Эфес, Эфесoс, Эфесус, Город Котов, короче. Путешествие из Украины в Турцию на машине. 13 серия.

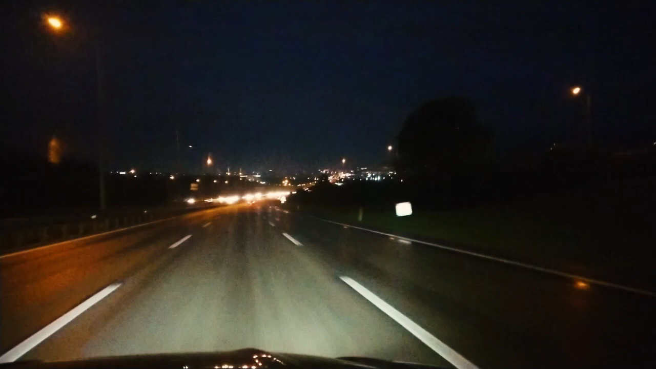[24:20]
Красавица Урса вдалеке. Урса, между прочим, это этот город когда-то был столицей Турции до некоторого времени, а потом перенесли в Анкару. Пожалуйста. Чтоб ты знал. Дорогие глядачи. Но мы... Что? Саша, мы что? Мы не доезжаем в Бурсу. Сегодня. Почему? Мы едем к
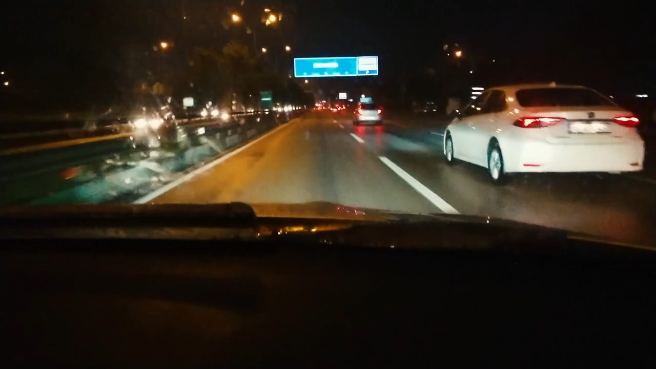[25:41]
Как раз. Я бы не буду нарушать. Оригинальное ограничение. А что это у них нули закончились? На знаки. Смотри. Буса 215 или 2 миллиона 150 тысяч. Не заметили? Можешь остановиться, сдать назад чуть-чуть? Сейчас. А то нечего даже сказать про город.
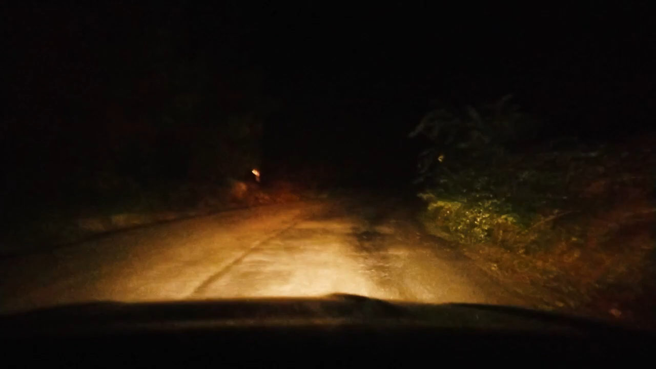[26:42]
Рассказывай, какой у нас новый план. Едем спать в оливковые сады. Палатки? Конечно. У нас старый как бы план. Новый, хорошо забытый старый план.
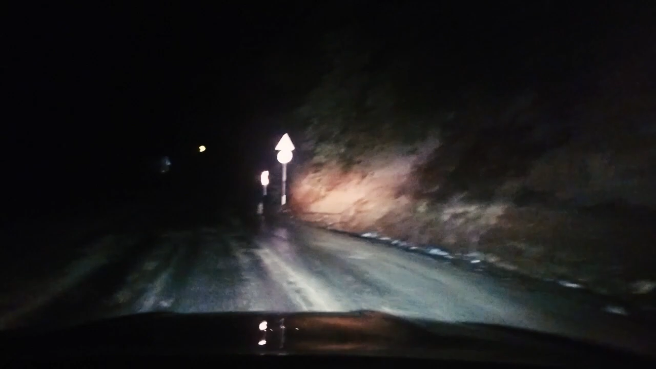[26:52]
Дождь закончился. Но все еще мокрое, все. А мы уже почти на море. Так трудно, конечно, в это поверить. Но есть вероятность, что мы найдем очень спокойное, хорошее место. Да. Сейчас. Не, ну мы не знаем. Повсюду оливковые сады и серпантины. Судя по карте, спереди очень близко море. Поэтому мы на газу сейчас в море приедем.